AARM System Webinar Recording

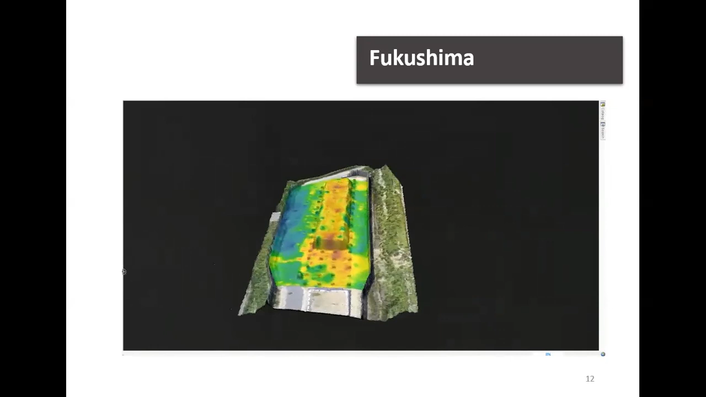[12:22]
so several assessments were completed alongside the japan atomic energy agency both before and after the cleanup to assess the effectiveness of the measures taken so this application really illustrates that repeatability and how important that is so because the exact same path could be followed meaning that those results were directly comparable so you have an accurate map of the radiation levels before the cleanup after the cleanup this was conducted over about four or five different flights
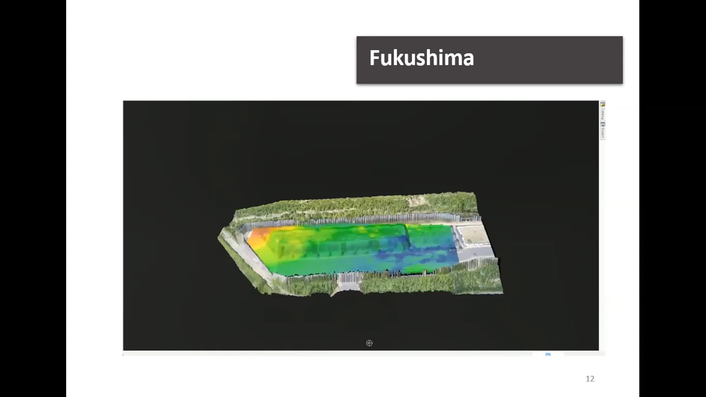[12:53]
so another application is in the mining sector where the arm system has been used effectively for both prospecting and environmental surveying so an example here is in arizona where an arm system was used to track the area in which copper could be found as trace amounts of uranium were present in the copper so you can see here from that image you can see the level you can see that the level of radiation has increased and you can see where that copper is is in the ground
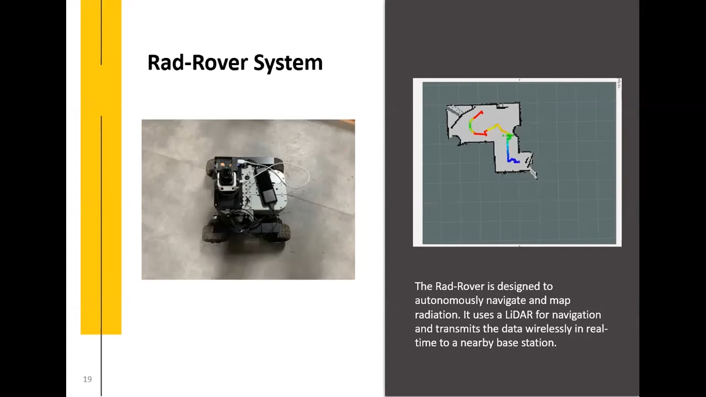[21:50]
the main difference between the two is the use of a riass system and the use of slam lidar however the same functionality as an arm system on a drone is possible with an arm system on a river on a rover obviously this is ideal for in locations when you can't actually use a drone for example in a building